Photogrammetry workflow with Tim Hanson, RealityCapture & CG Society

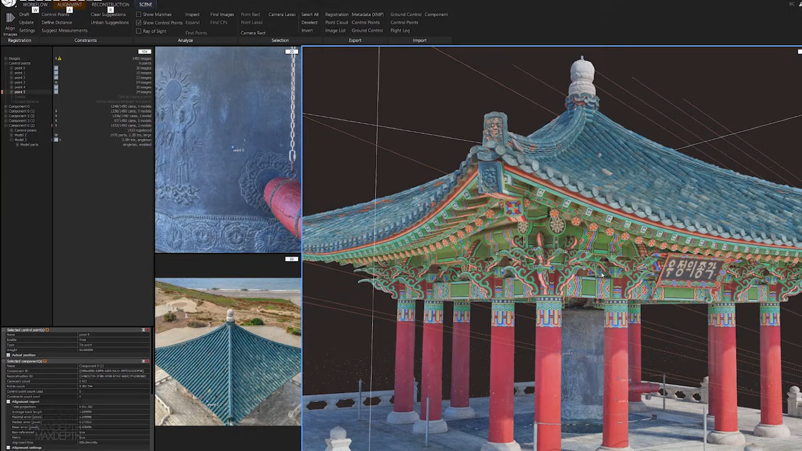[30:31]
But so that's how you use control points to solve for your point clouds and to make your components mesh together into something that you can solve for and mesh and then texture.
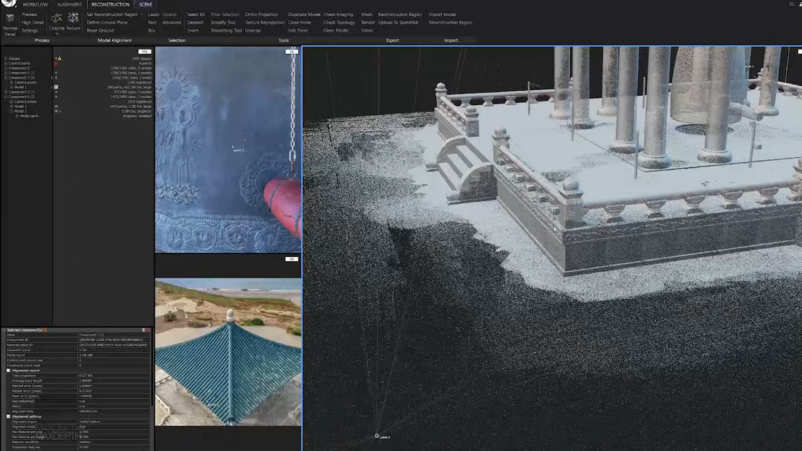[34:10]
If there's an object that is too large, uh, it'll just give you a point cloud representation of it. And so that's what we're looking at here. So from here in reconstruction, what we're going to want to do is to decimate this guy, reduce it down.
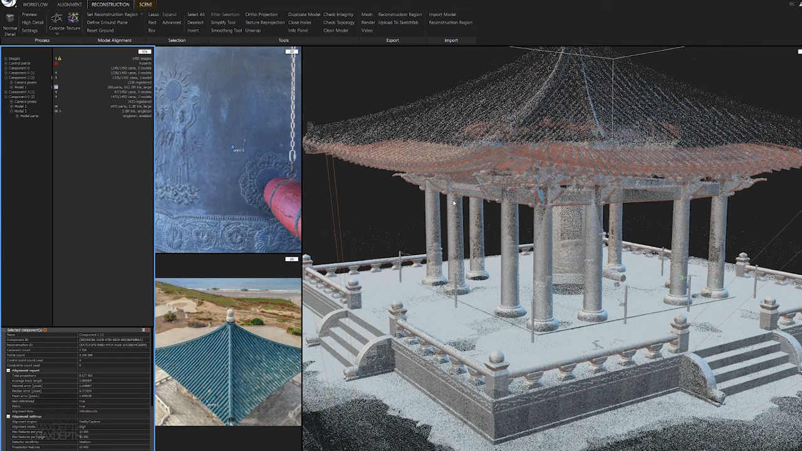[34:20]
And the way you do that is right here with this simplify tool. So what you do is when you click on the simplify tool, it's going to open up this little menu down here and it's going to give you the ability to give it an exact, uh, target to hit, uh, or you could just go with the default.